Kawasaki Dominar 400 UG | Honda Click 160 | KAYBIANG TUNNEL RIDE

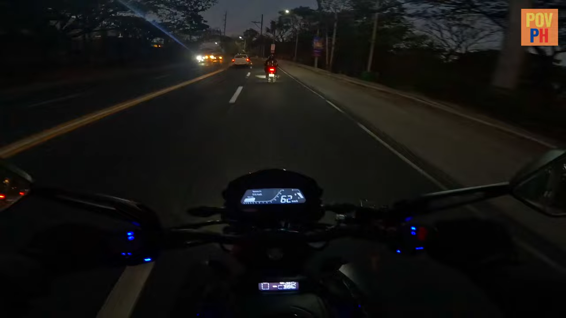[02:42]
Kaya sa kanya na lang talaga ako susunod. So nakapag-ride out kami ng mga 5:30 kasi picture-picture pa. Nagpunta ako sa Somo Mall. Si Kuya Joe, Somo Market. Hindi ko naklaro kung saan kami magkikita. Ang banggit ko lang Somo. Eh dalawa nga pala yung Somo. May Somo Market, may Somo Mall. So, medyo tahimik na yung ano daan. Wala na halos kotse oh.